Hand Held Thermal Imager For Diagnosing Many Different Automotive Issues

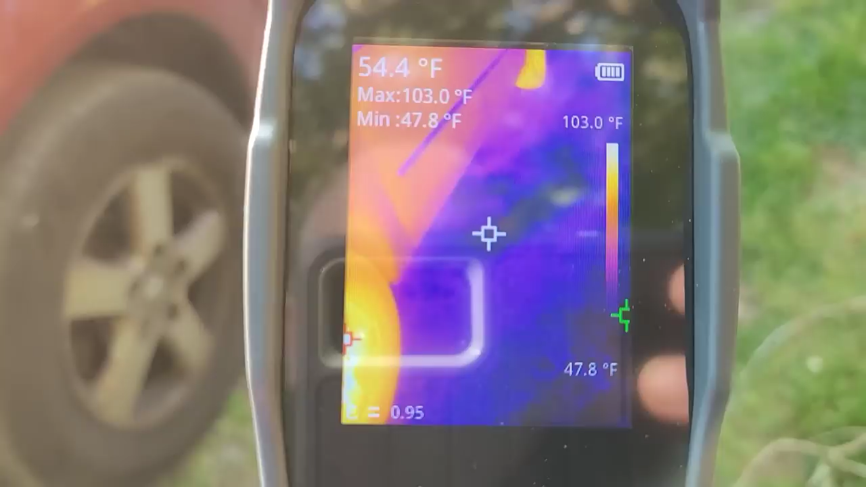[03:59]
On screen: spot 54.4°F, max 103.0°F, min 47.8°F, scale top 103.0°F, scale bottom 47.8°F
All right. So see that center square. That's what you're looking at.
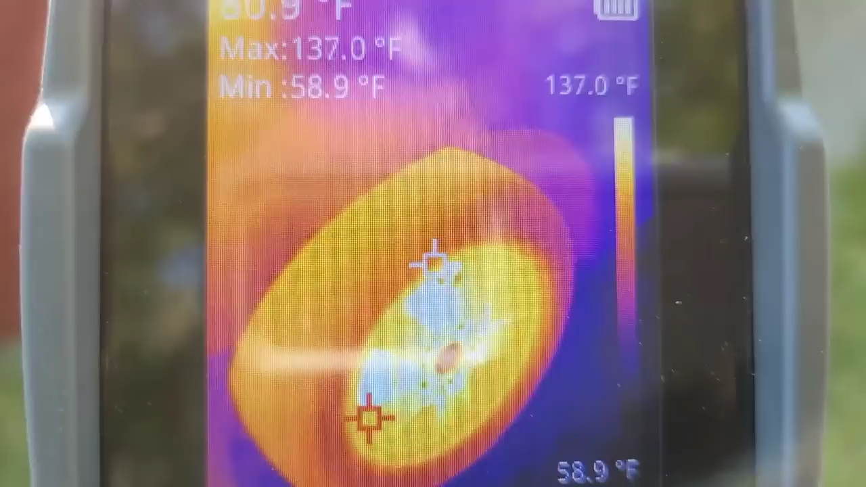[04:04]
On screen: max 137.0°F, min 58.9°F, scale top 137.0°F, scale bottom 58.9°F
And then that red mark right there, that's a high, that green mark is a low.
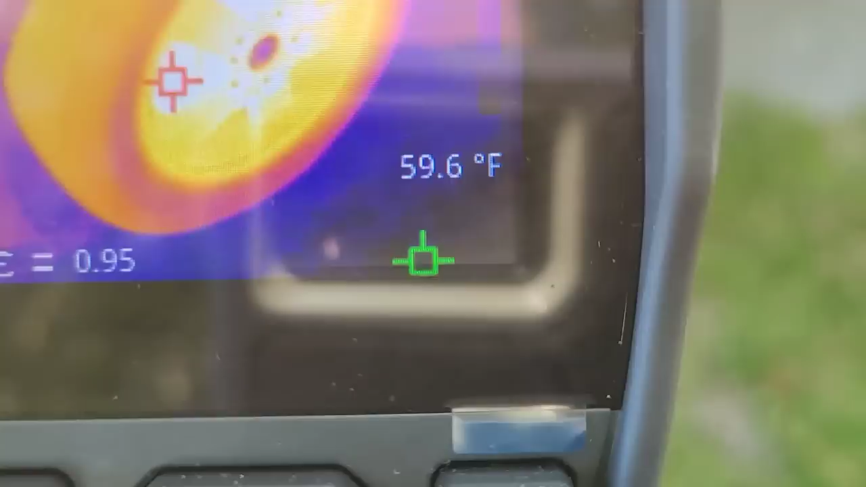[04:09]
On screen: spot 59.6°F
That means highest temperature, coolest temperature. And then what you're looking at and there it gives maximum temperature, minimum temperature.
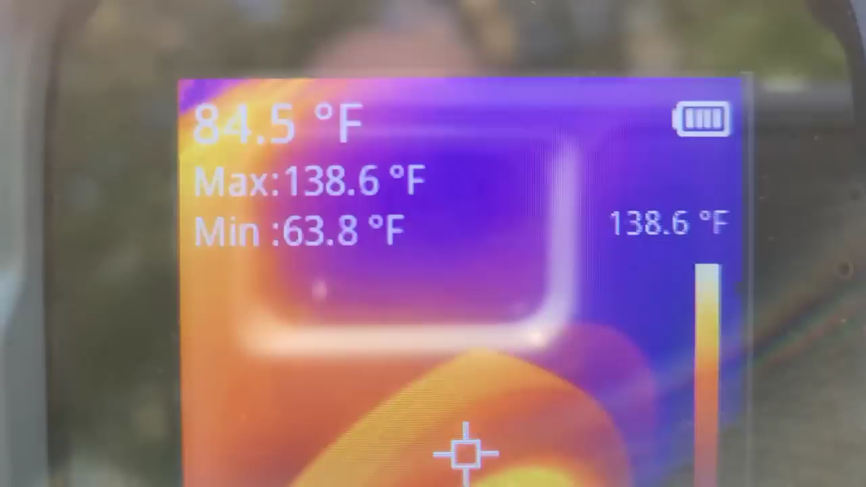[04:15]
On screen: spot 84.5°F, max 138.6°F, min 63.8°F, scale top 138.6°F
And there's a range in between.
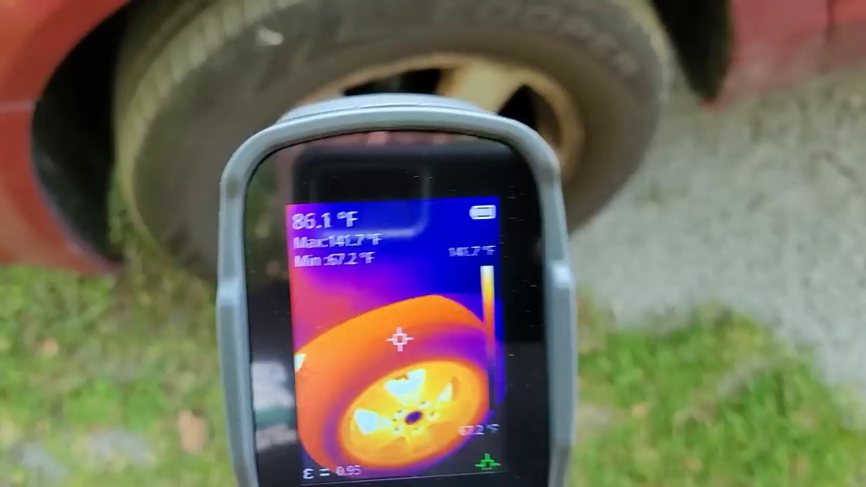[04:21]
On screen: spot 86.1°F
So let's go here and let's look at the rotor itself.
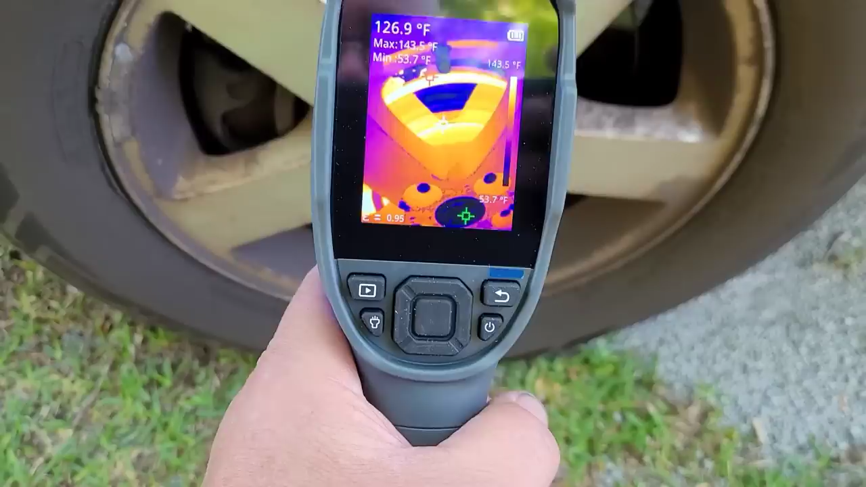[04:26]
On screen: spot 126.9°F, max 143.5°F, min 53.7°F
So there I have that image on the rotor
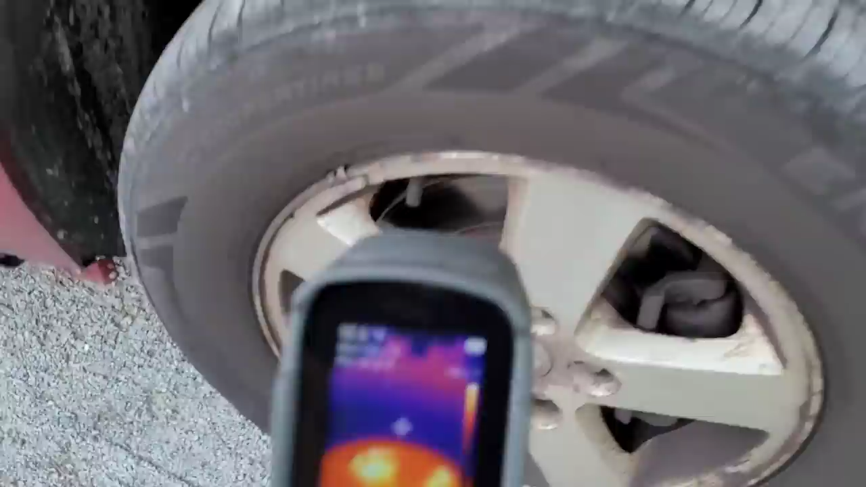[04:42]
I've yet to figure out why I'm not overly concerned. See, now this side's a little bit cooler.
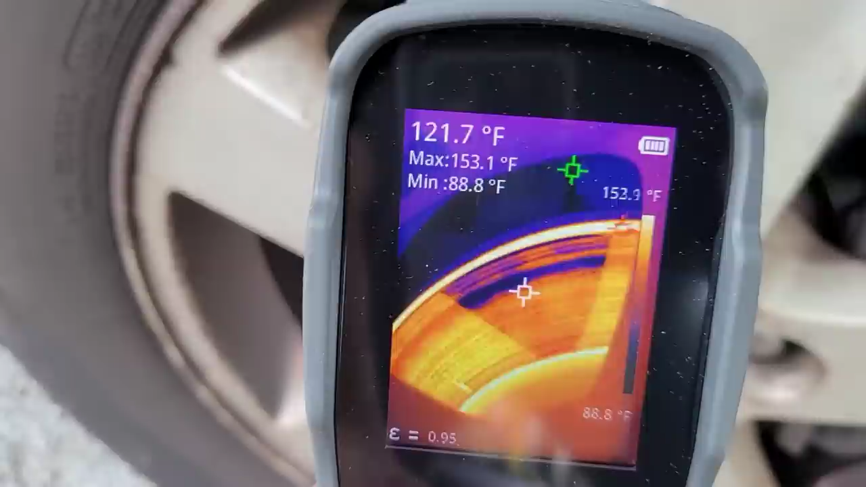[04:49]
On screen: spot 121.7°F, max 153.1°F, min 88.8°F, scale bottom 88.8°F
Actually, no, no, I'm sorry. It's a little bit hotter. 152. I'm actually now showing 200. 150. Okay.
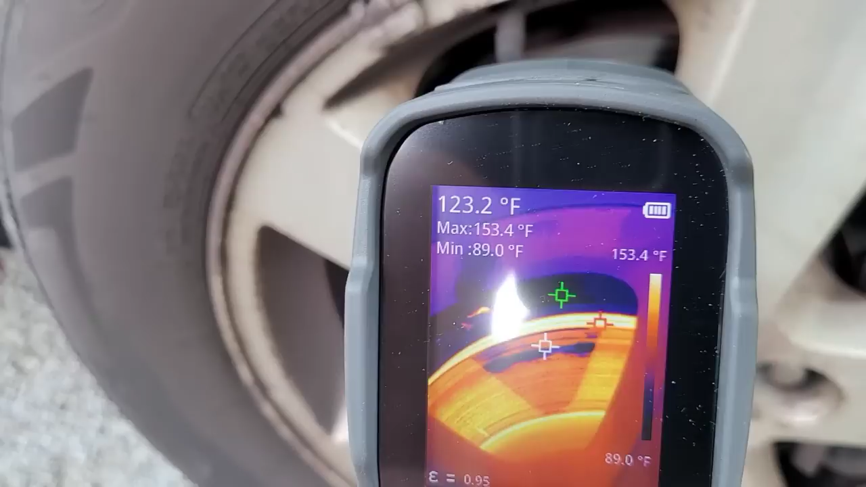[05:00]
On screen: spot 123.2°F, max 153.4°F, min 89.0°F, scale top 153.4°F, scale bottom 89.0°F
No, it's actually more around 150. I don't know why I was reading 200 there.
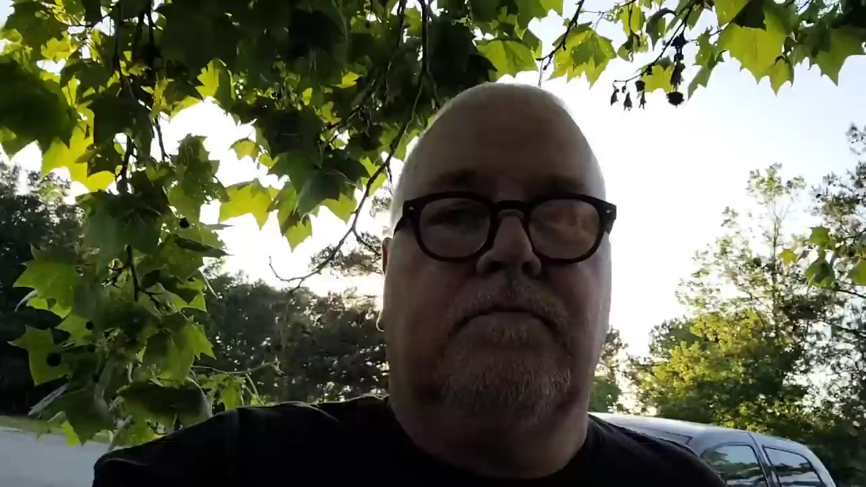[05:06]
So yeah, pretty neat stuff. I hate how this camera keeps going light and dark,
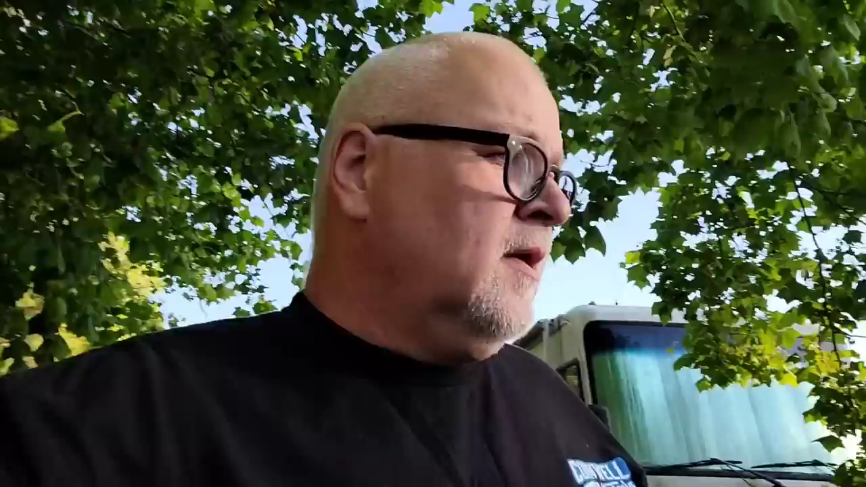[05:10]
but let me start this thing up and then let's look underneath the hood and let's check different things under the hood.
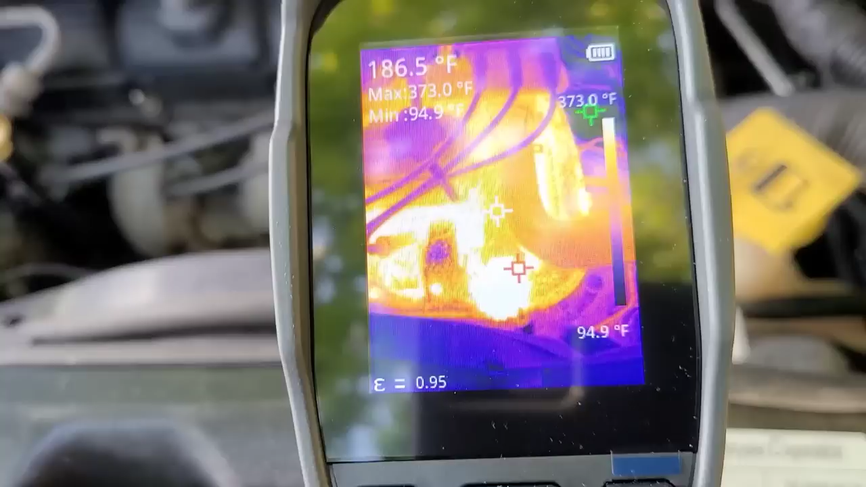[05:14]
On screen: spot 186.5°F, max 373.0°F, min 94.9°F, scale top 373.0°F, scale bottom 94.9°F
So now the neat thing is see how the red is showing the hot spot.
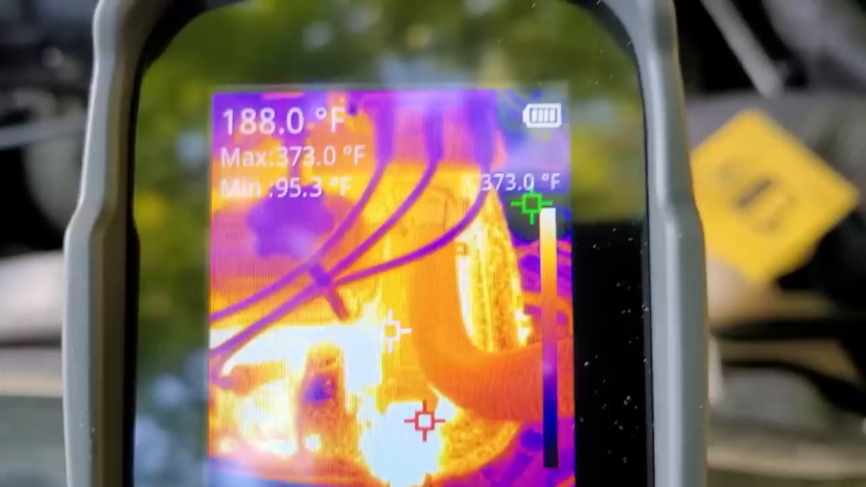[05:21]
On screen: spot 188.0°F, max 373.0°F, min 95.3°F, scale top 373.0°F
The green is showing a cool spot and a white is where I'm aiming it.
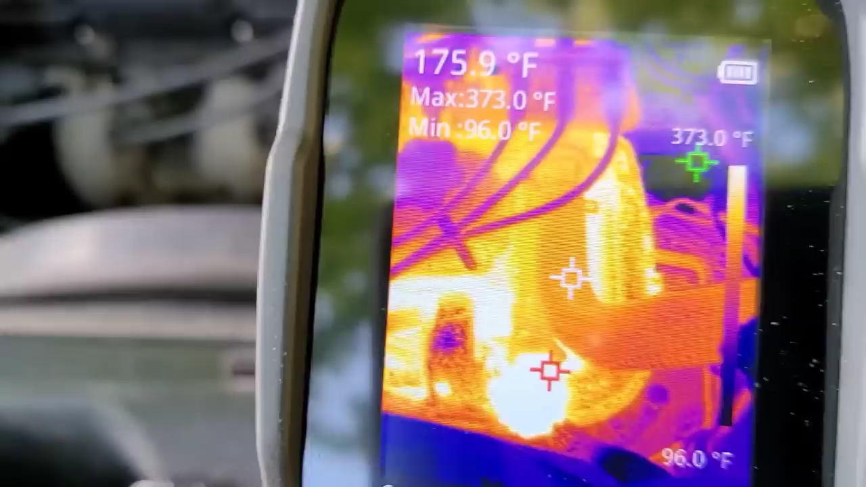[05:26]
On screen: spot 175.9°F, max 373.0°F, min 96.0°F, scale top 373.0°F, scale bottom 96.0°F
See, that's actually pretty cool that it'll show you those different areas.
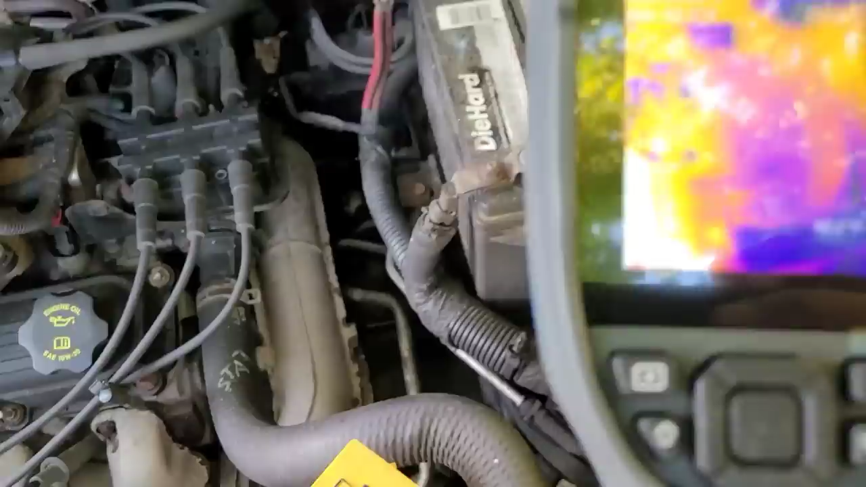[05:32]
You know, whatever's in the camera view. I'm sorry if there's a reflection here.
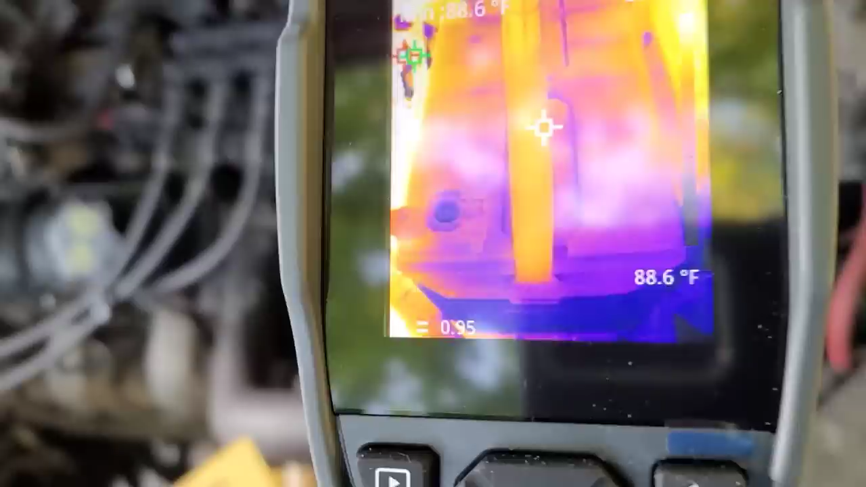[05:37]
There's nothing I can do about it.
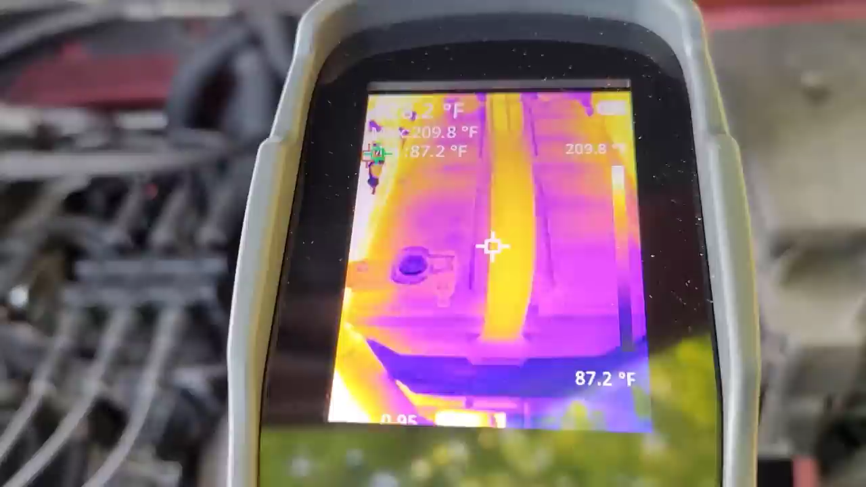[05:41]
On screen: max 209.8°F, min 87.2°F, scale top 209.8°F, scale bottom 87.2°F
There, the green is in the top left. I don't even know where the red is at this point.
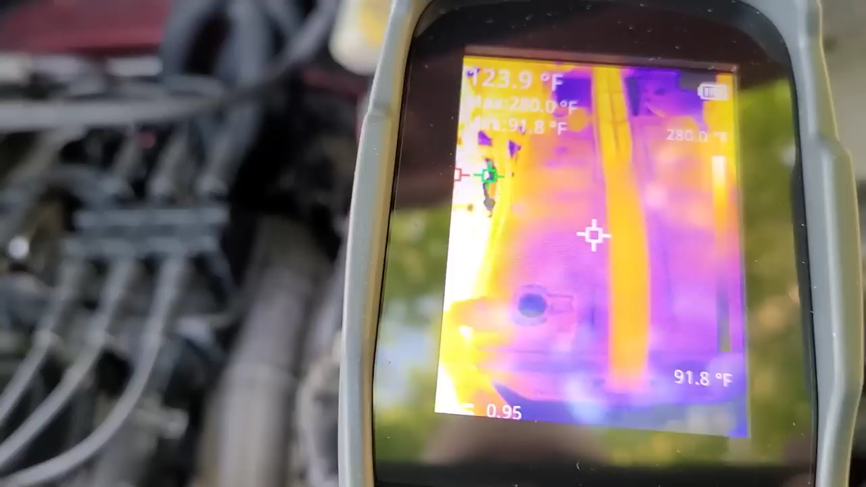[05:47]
On screen: max 280.0°F, min 91.8°F, scale top 280.0°F, scale bottom 91.8°F
Red is just there on the edge.
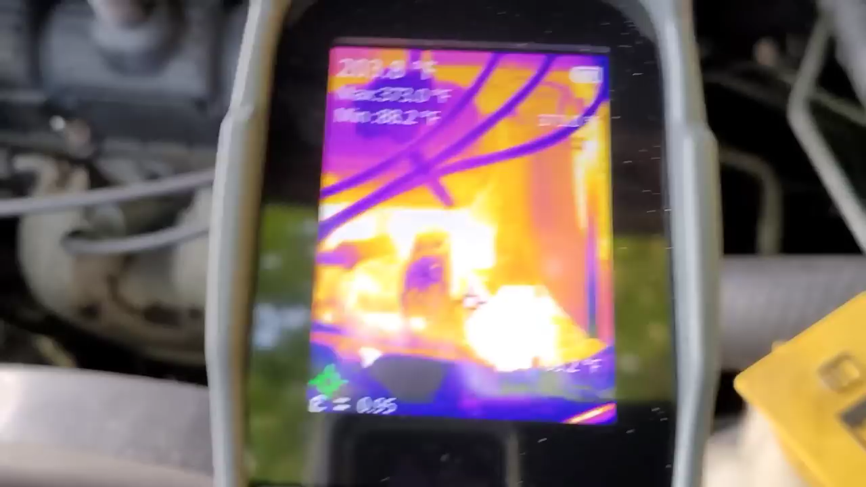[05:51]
But you know, if you wanted to find a misfire, like I said, you're going to shoot it there to where the white is.
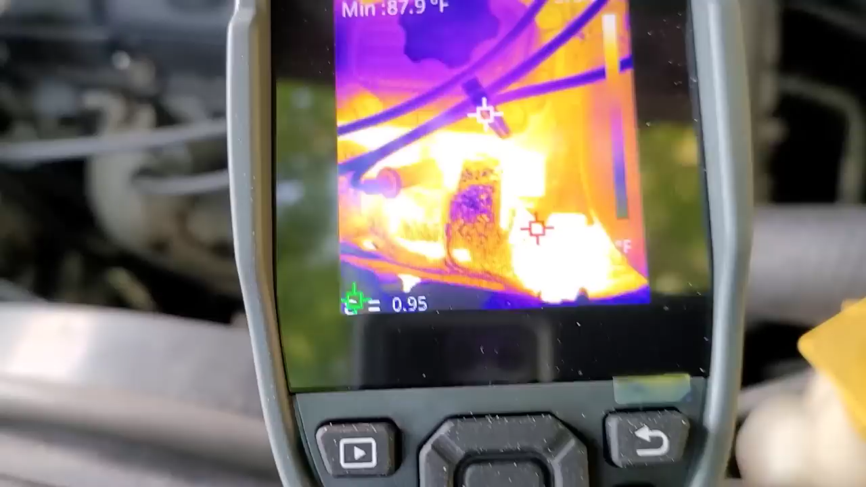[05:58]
On screen: min 87.9°F
See the white mark in the center?